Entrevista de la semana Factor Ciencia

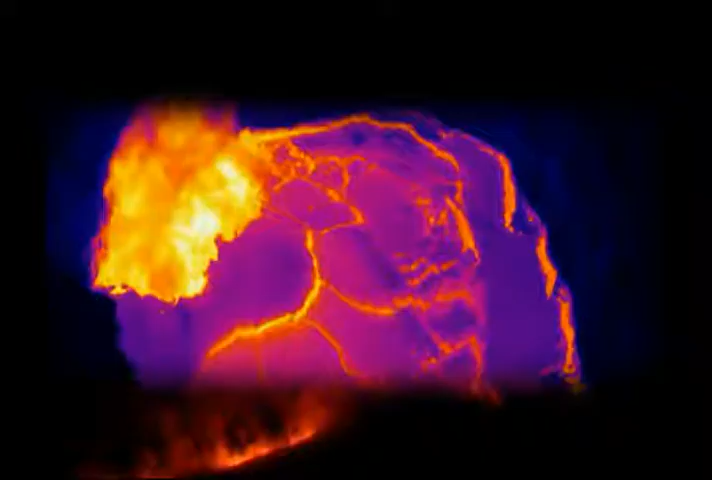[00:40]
Aquí, por ejemplo, vemos un cráter formado por una erupción muy grande que ocurrió hace 10.500 años.
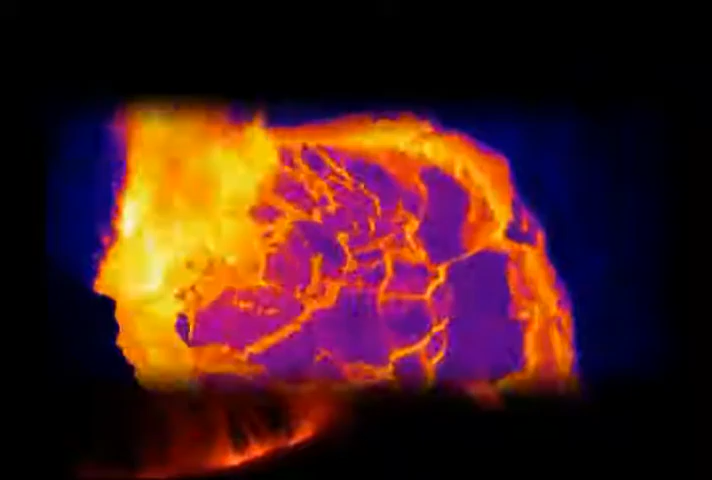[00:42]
Mientras que en el Iztaccíhuatl tenemos una serie de estructuras de domo,